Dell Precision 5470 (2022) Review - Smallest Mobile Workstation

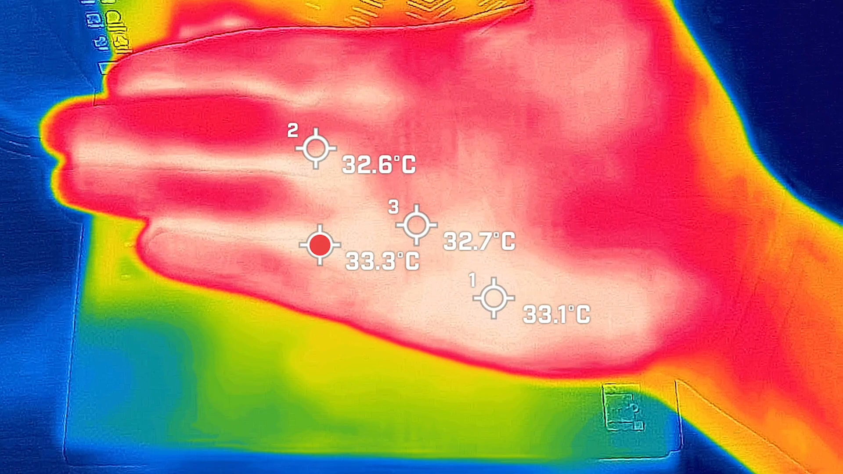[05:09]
Your average hand is anywhere between 33 to 34 degrees Celsius. So you can hopefully give you an idea on how hot or how cool this laptop could be. So I took my base measurement when the computer was on idle. So the hottest area on the keyboard measured in at 34 degrees Celsius. And as for the fan noise, it stayed at 36 decibels. So it's practically quiet. And the average internal core temperature was 51 degrees Celsius. Then I'll put 20% load on the computer. So that's average use.
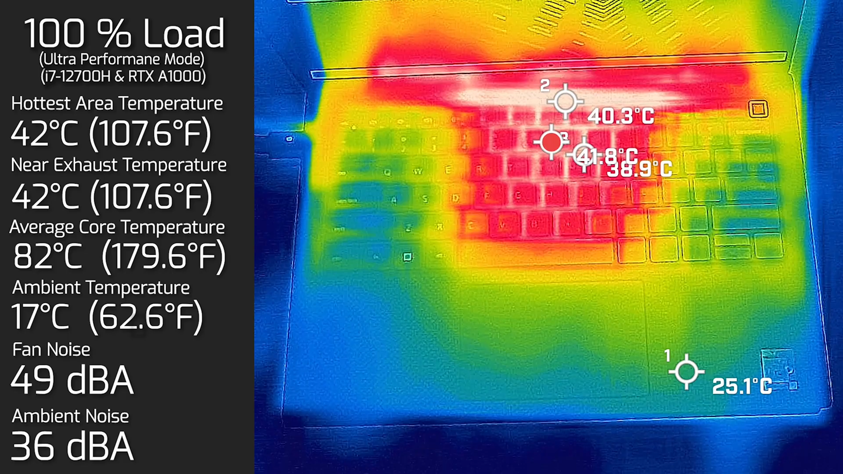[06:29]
And the average internal core temperature was 82 degrees Celsius. I also measured the bottom back cover of the computer when it was on 100%. And the hottest area on the back cover was 33 degrees Celsius.
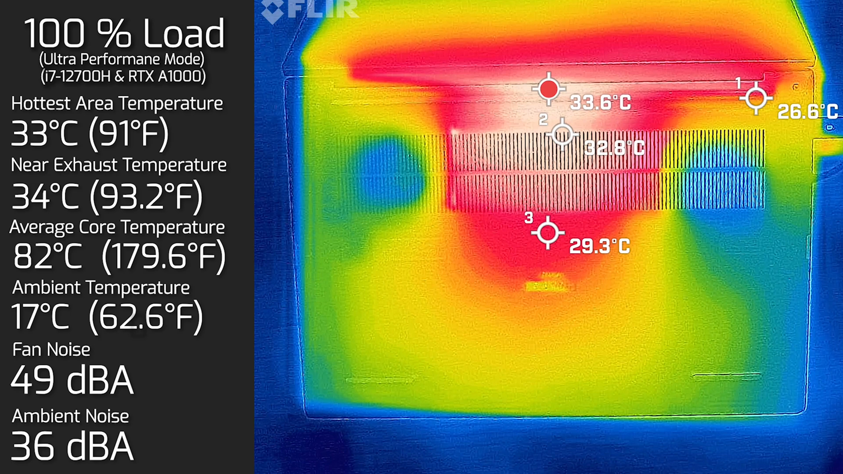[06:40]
And of course, the fan noise stayed at 49 decibels.